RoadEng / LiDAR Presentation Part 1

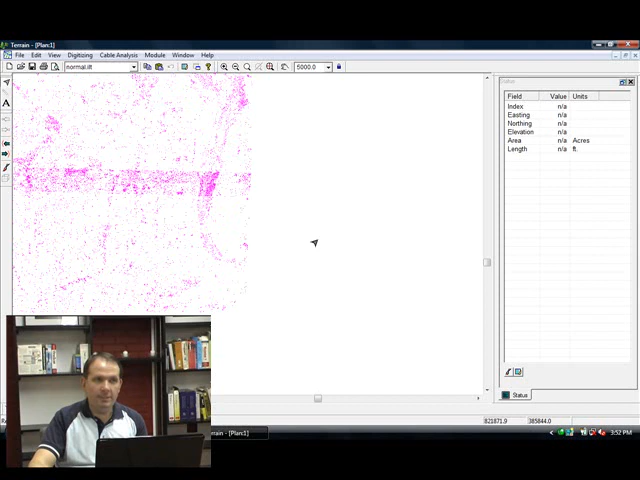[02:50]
The data is hidden in the background, like I said.